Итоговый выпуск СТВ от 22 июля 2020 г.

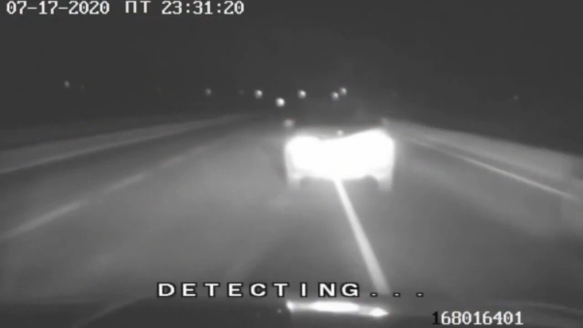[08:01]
Требования сотрудников ДПС водитель проигнорировал и нажал на газ, и попытался скрыться.